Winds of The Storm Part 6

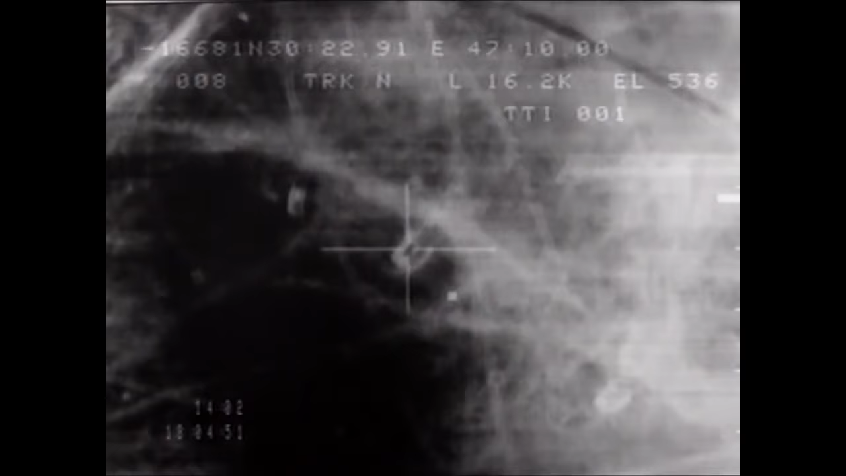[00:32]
with precision weapons of the 111s and F-15Es,
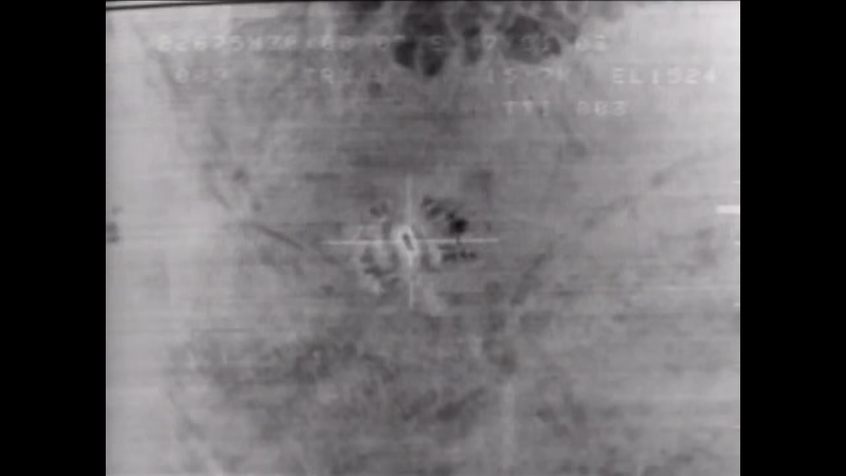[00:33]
we destroyed in excess of 1,000 tanks.
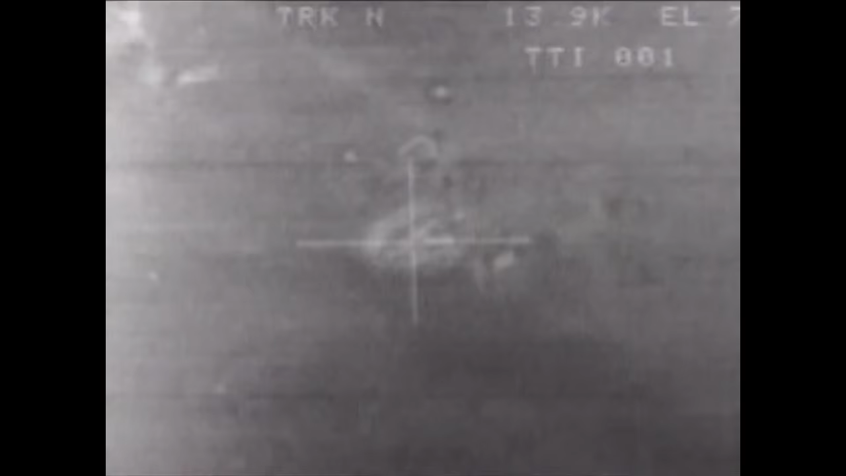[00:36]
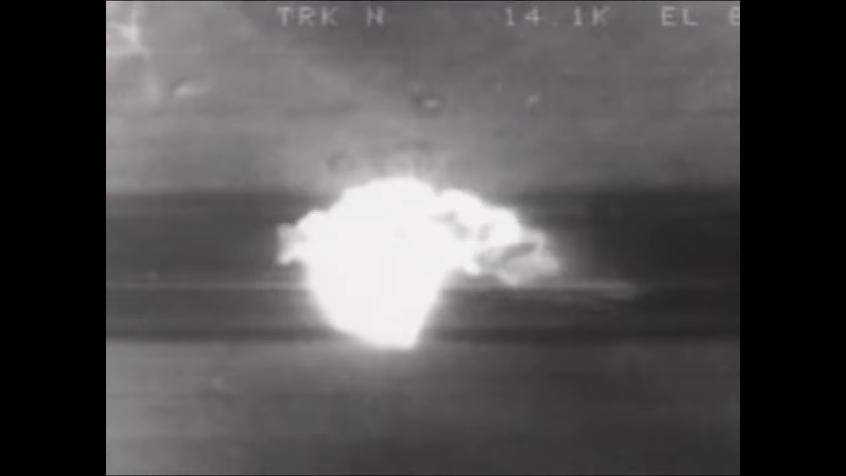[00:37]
We destroyed in excess of 300 artillery pieces.
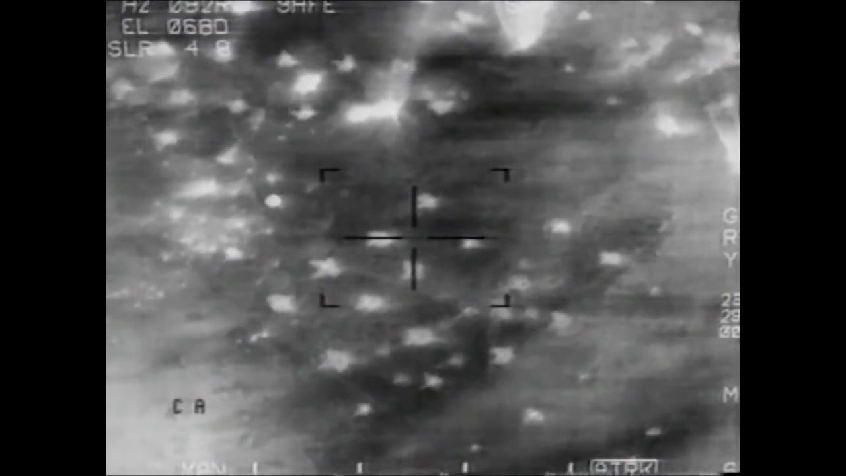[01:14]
But I think more importantly, we've demonstrated that we've been able to dig out his forces in the field in Kuwait.
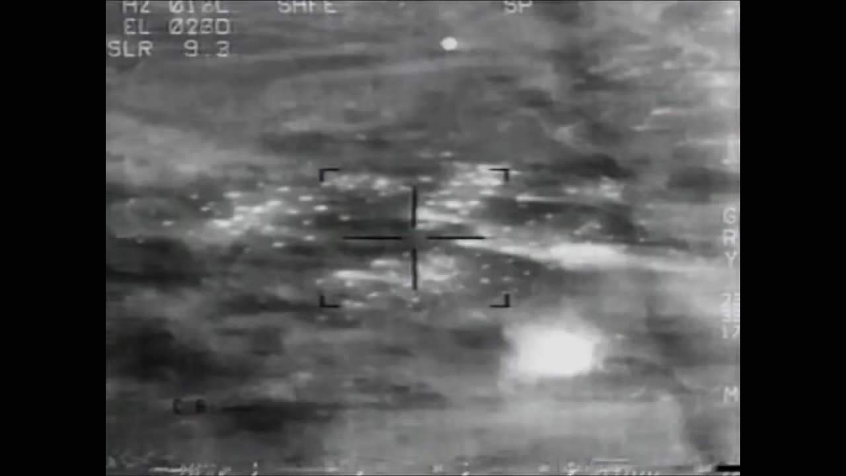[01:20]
We've had particularly good luck with our systems at night, the F-111s, the F-15Es, and the F-117s.
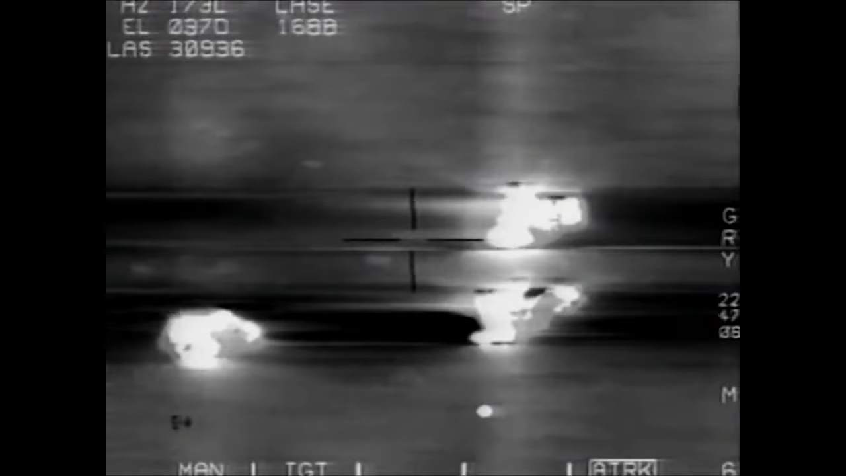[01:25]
In fact, I think their bombing accuracy is absolutely phenomenal.
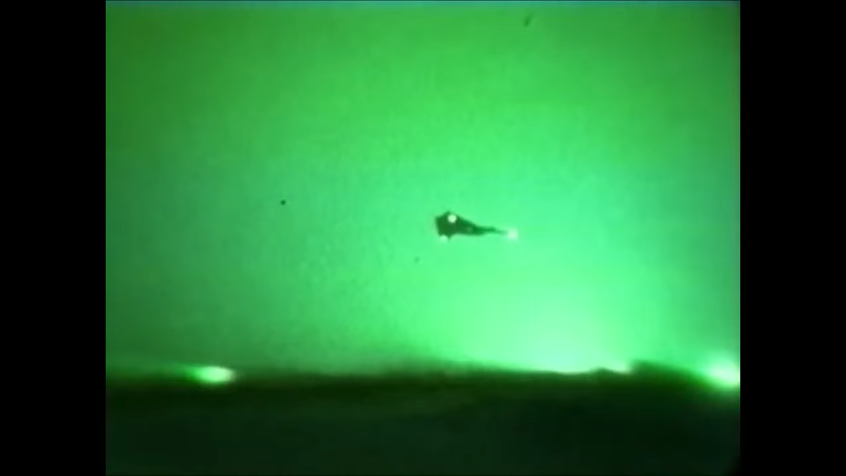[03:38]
entered the battlefield, took out the feed points of the entire oil trench system that he had developed,
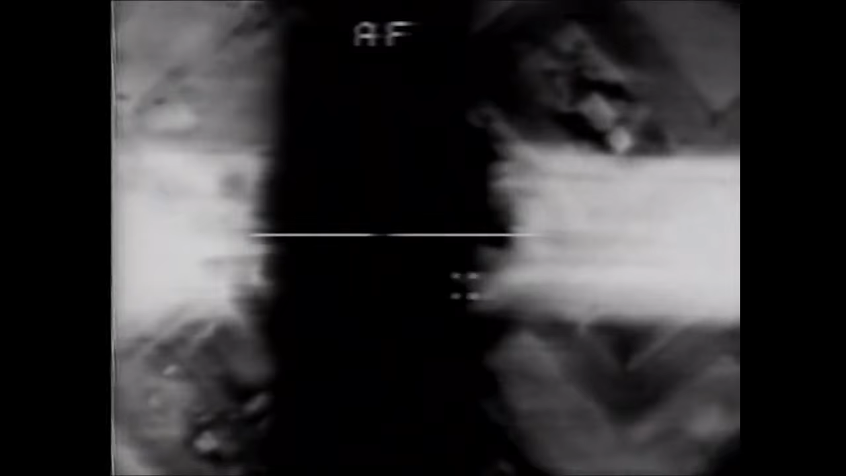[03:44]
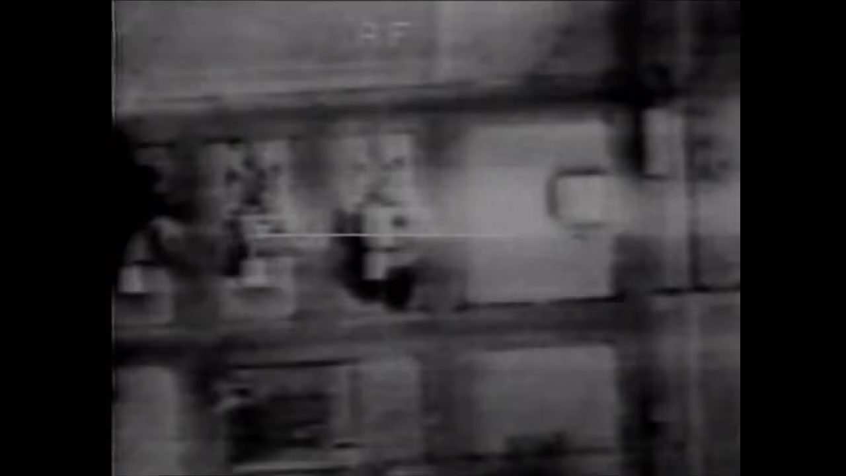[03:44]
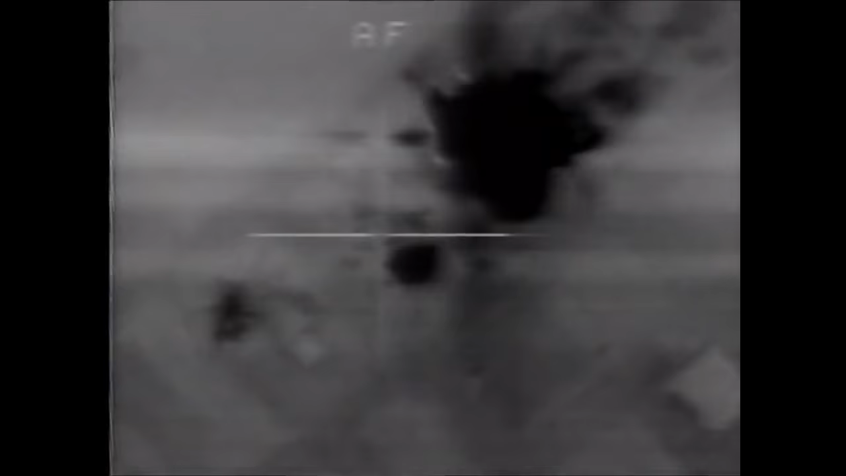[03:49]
It was time for the ground troops to liberate Kuwait.